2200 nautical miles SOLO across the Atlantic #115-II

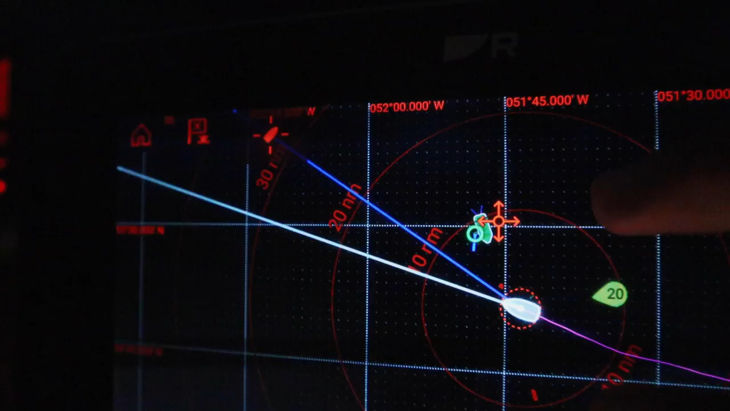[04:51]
It's about 10 miles. It still says, it still says a mile, less than a mile.
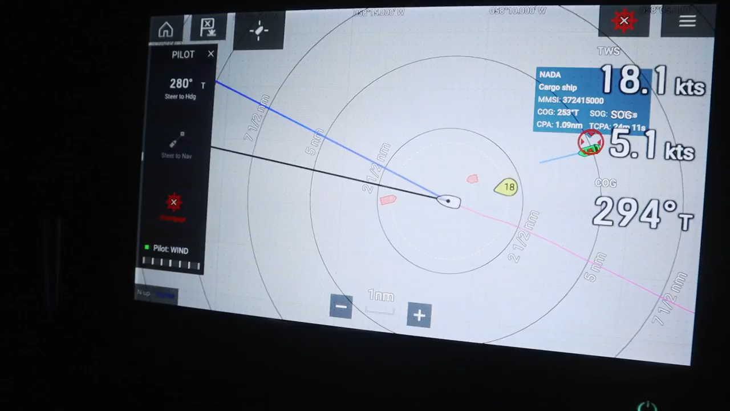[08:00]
It's a huge freaking ocean. How is this happening? And why is he not altering his course?